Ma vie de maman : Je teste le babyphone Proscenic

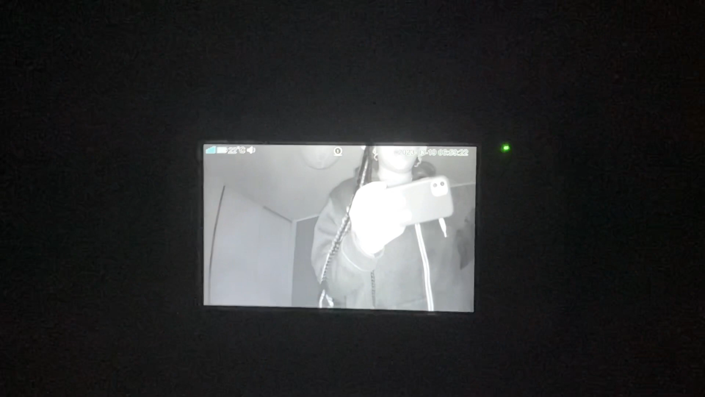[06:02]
me voir très bien donc le bébé on arrive à bien voir le bébé et
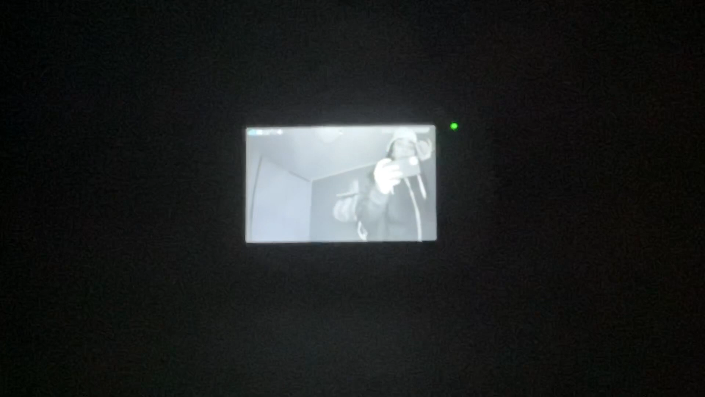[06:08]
s'il est dans le noir si votre bébé dans le noir bien sûr parce que
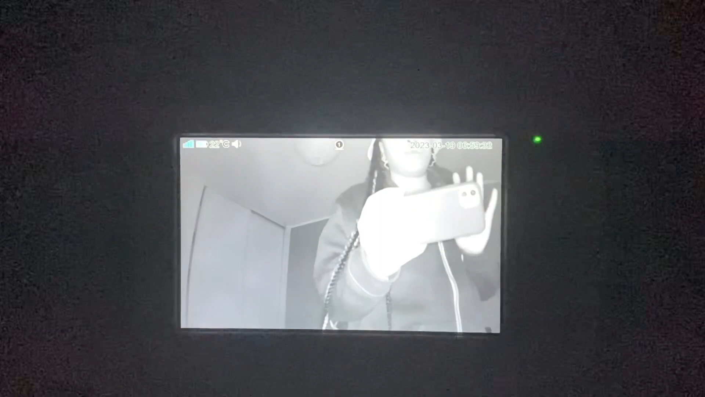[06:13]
le mien il dort dans le noir il n'aime pas dormir avec la lumière
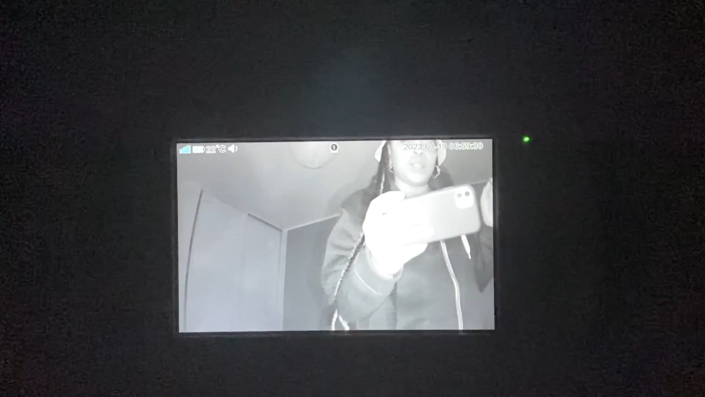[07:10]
nortune on arrive bien à voir le bébé il ya les températures si vous voulez mesurer tout le temps la pièce la température de la pièce à laquelle votre enfant sera pour que des avantages quoi après